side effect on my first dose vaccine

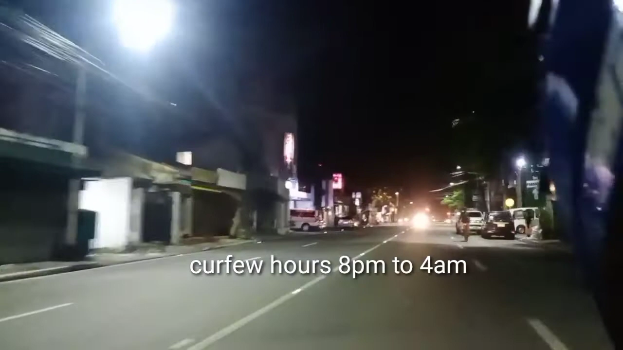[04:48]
Kaya wala halos sasakyan, wala halos tao. Pupunta kami ngayon
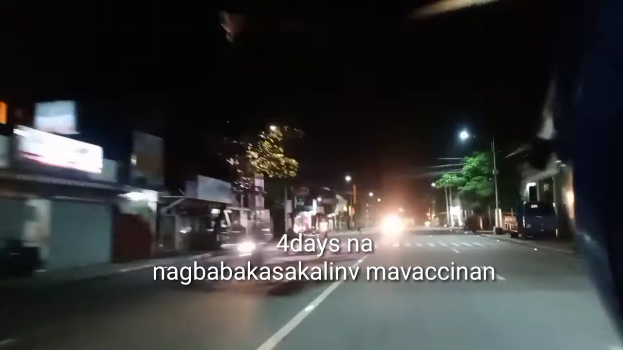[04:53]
sa isang mall kung saan may pila ngayon at mayroong schedule ng vaccine. destination. So baka sakali na maka abot tayo sa Katog.